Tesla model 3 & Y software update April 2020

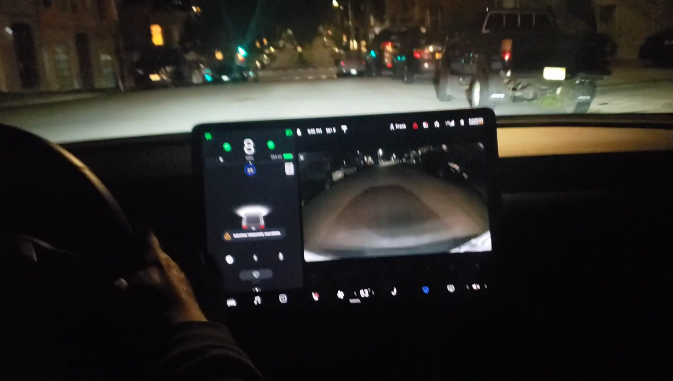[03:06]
okay so okay it's on the auto drive and this is my signal right there and this is my daddy yellow
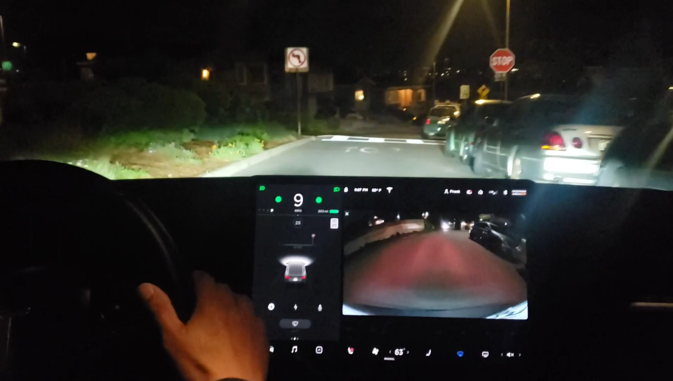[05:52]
and that's on the plane right now it's the it's the 25 feet the stop sign here yeah it stops okay and
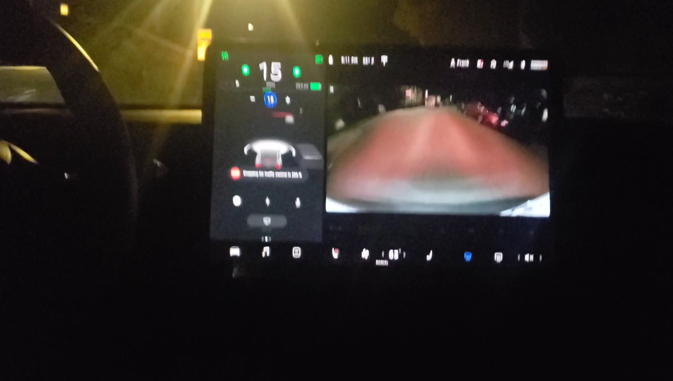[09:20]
i don't see any stop light i don't see any stop light oh it's a stop sign i think it messed up
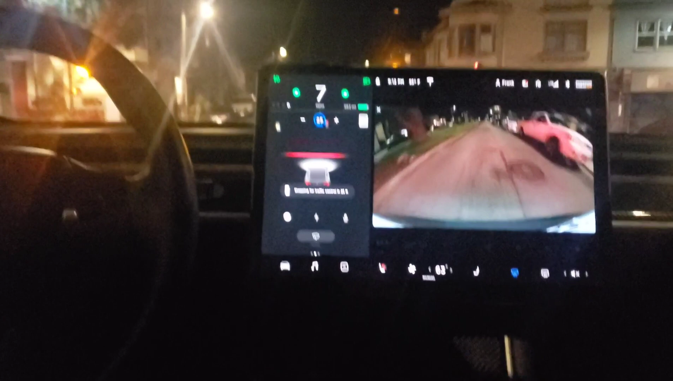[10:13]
that uh stop light right there every stop light it was automatic stop if you want to go you got to push the sensor to go yeah you got to
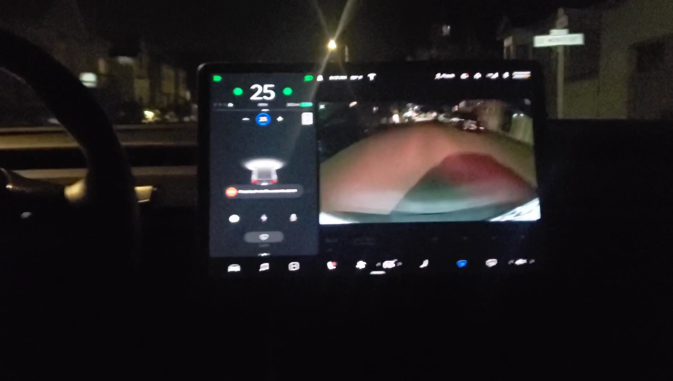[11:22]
as it goes through the stop sign it says 600 feet it's a stop sign
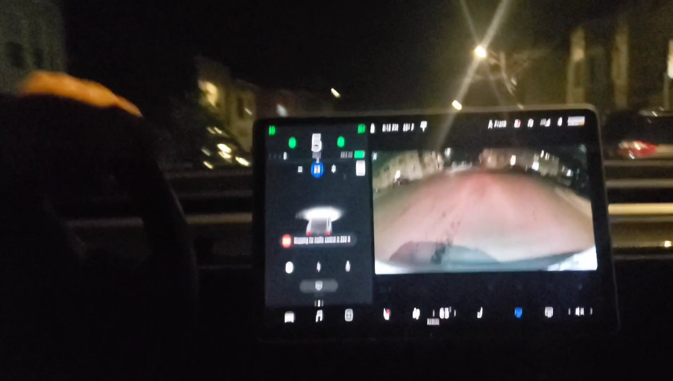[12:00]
oh this is stop sign we're approaching the stop sign 100 feet
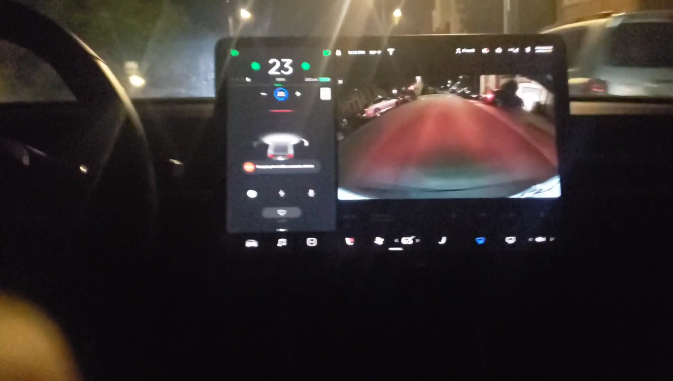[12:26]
oh and it stopped 25 feet let's do one more loop and then we'll end the video
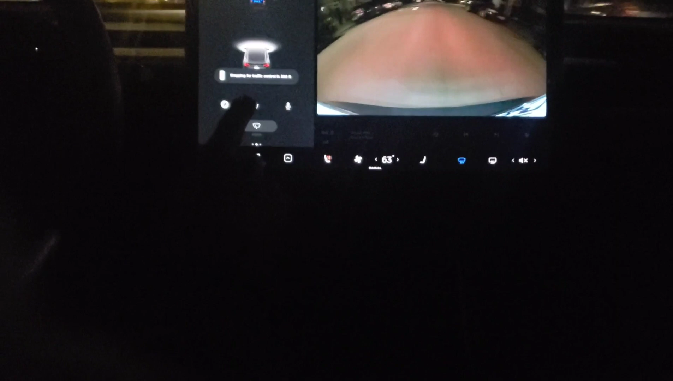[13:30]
front there's stop lights 200 feet